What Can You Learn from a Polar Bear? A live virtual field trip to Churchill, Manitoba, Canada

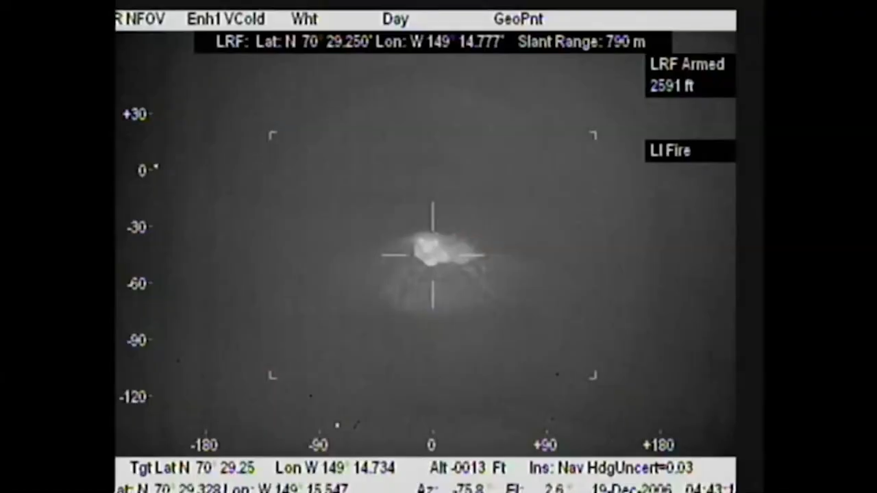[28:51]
Initially, we looked at forward-looking infrared, something that sees a thermal signature coming out of the snow.
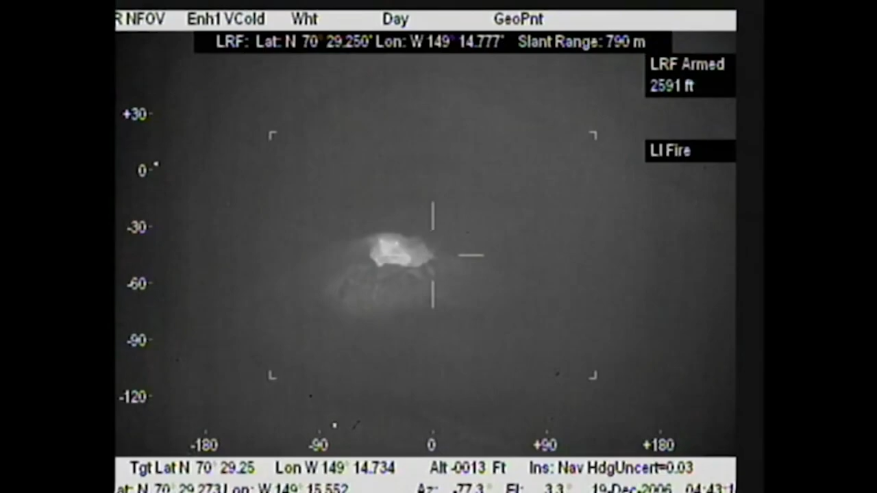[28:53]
It was very promising, but it relies on very stable weather conditions in the Arctic, and that's been changing over the years.